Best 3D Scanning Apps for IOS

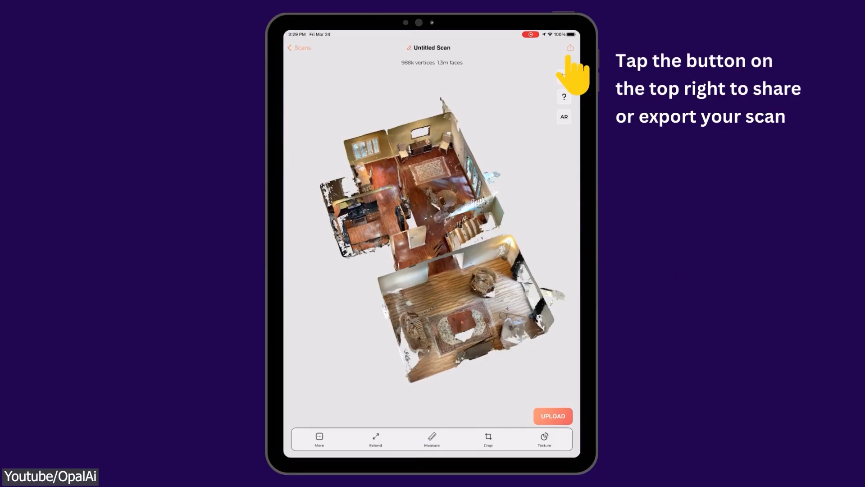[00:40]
which means you can easily use your 3D scans in different software.
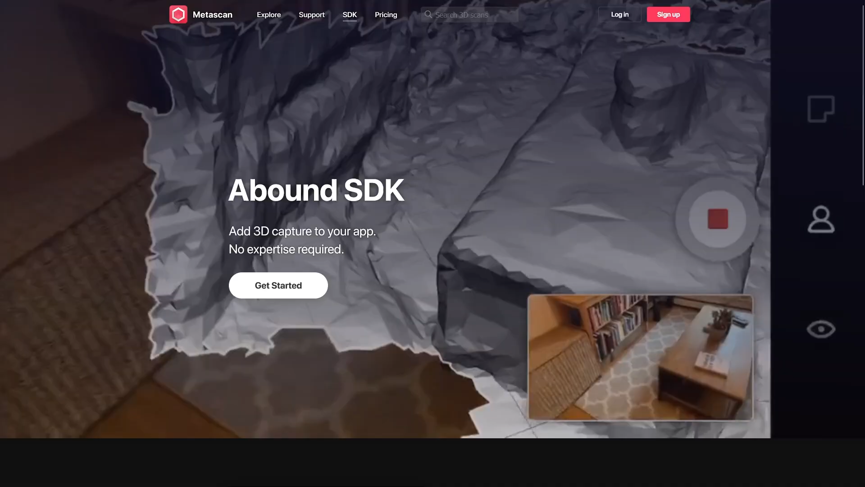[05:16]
And for advanced users and developers who want to include 3D scanning in their iOS apps,
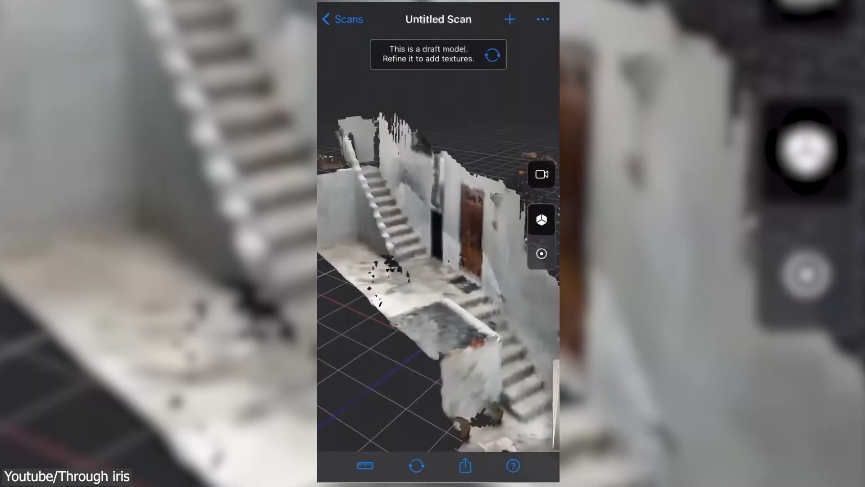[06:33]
straightforward with multiple options for adjusting the 3D scan quality whether it is geometry or texturing.
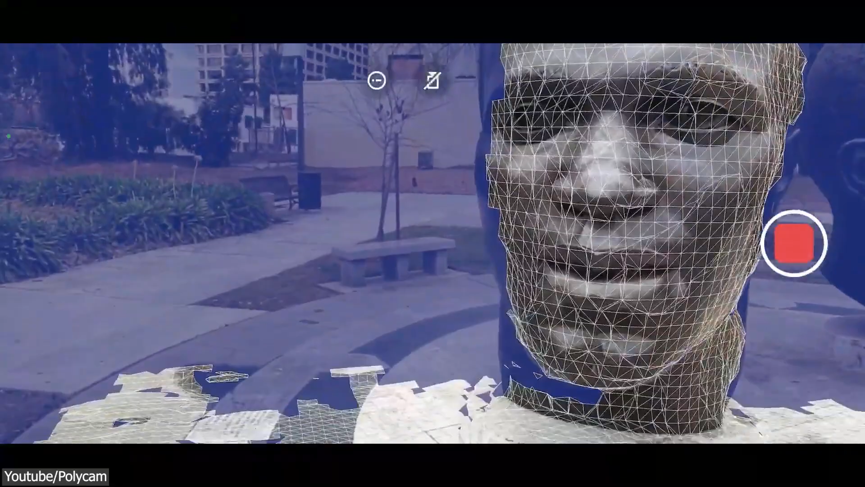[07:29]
Polycam not only has the ability to do free 3D scanning but also the results that it produces uses are very optimized.